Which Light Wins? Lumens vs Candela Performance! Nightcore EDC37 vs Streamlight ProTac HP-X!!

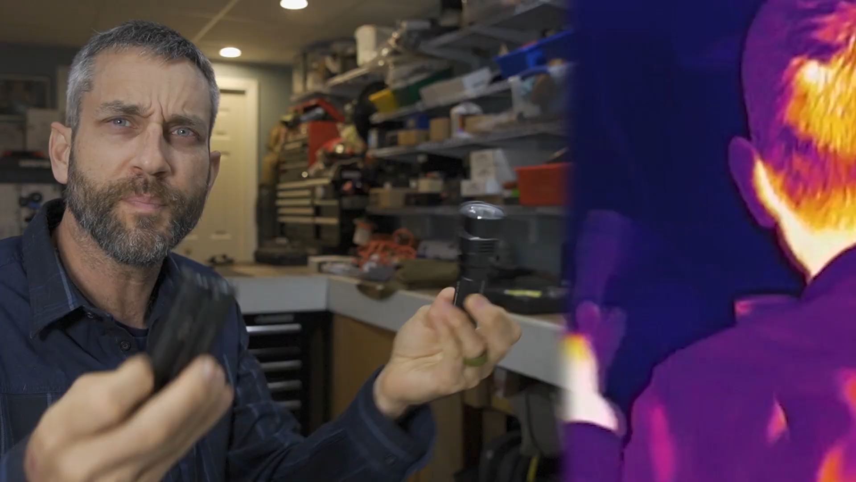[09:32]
All right, so now I have a thermal camera set up and I'm going to get these on their highest modes. So for the night core, 8000 lumens depressing the button all the way in and getting on it all the way to the lumen shield.
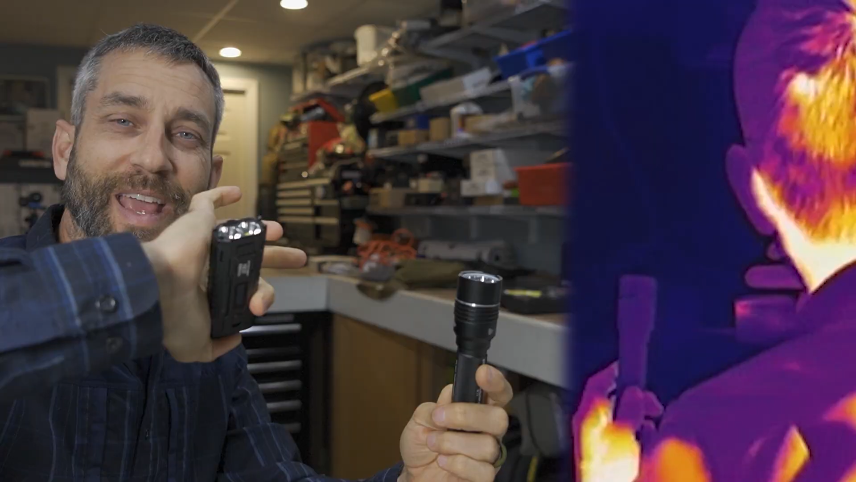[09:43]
And then here for the stream light, I'm just simply going to turn the light on and we're going to see how it looks on the thermal camera. Now I'm going to get the stream light started first and now the night core.
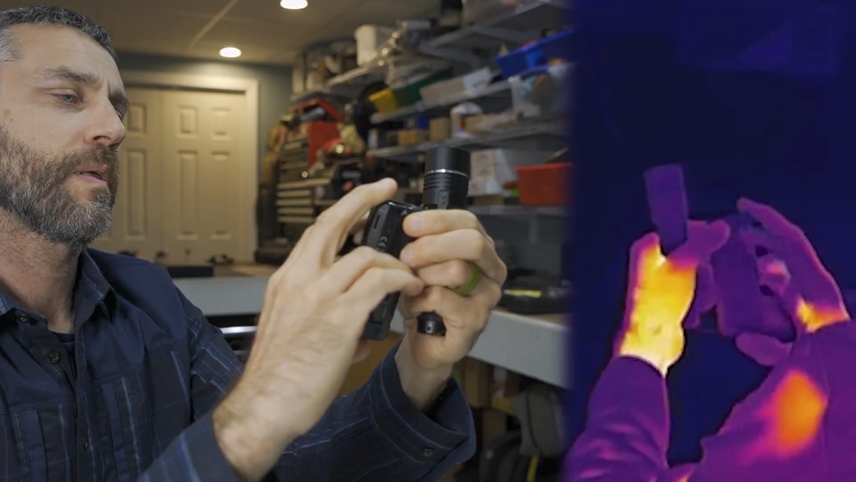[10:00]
Ow, I can't even do that. All right, there we go. The night core dims down. Still going strong with the stream light. I'm going to try to get the heat to build up here on the night core to the best of my ability. Now it's not going to be happy with it because it doesn't like,
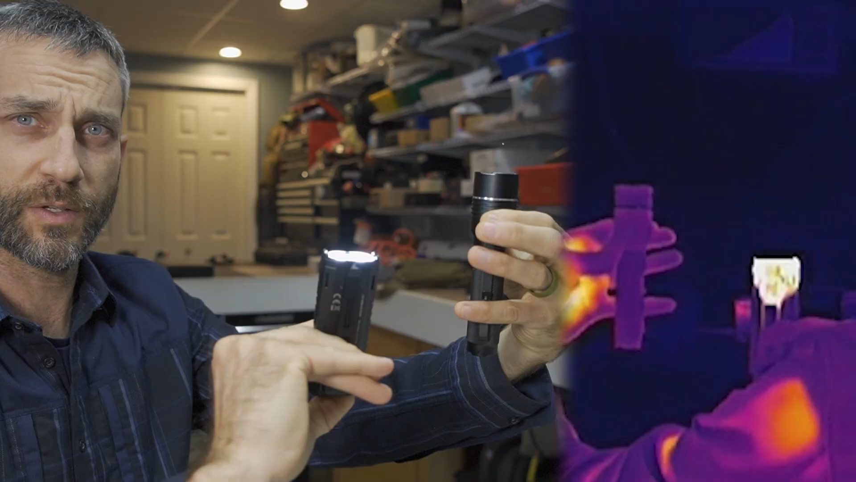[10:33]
you'll see it's just literally like dimming itself down right away, but kind of abusing it a little bit. And you'll see it's, it's not really going to do it. But if I just keep holding that button down, trying to build up the heat here to the best of my ability as quick as possible. And just seeing how much faster and how much more heat the night core really does generate.
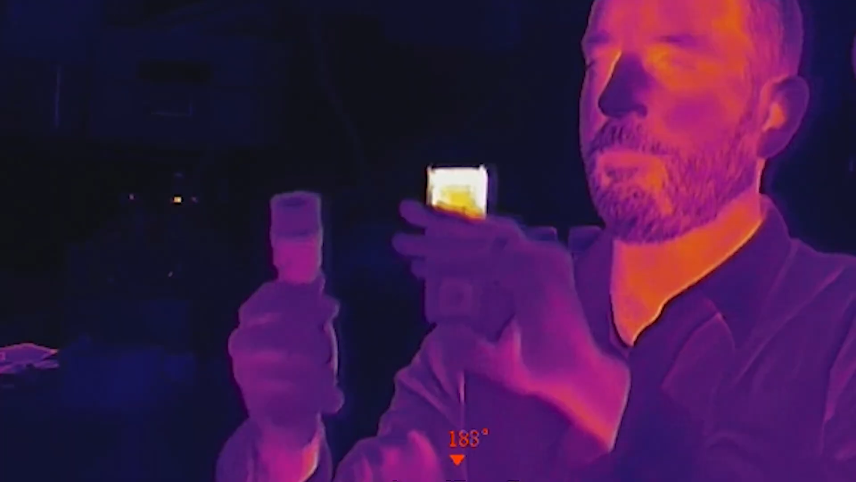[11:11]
So even though it's not perfect, it will give you a little bit of an indication here. And that shows you the heat between the 800 lumens and the 8000. And so all right guys, there you have it.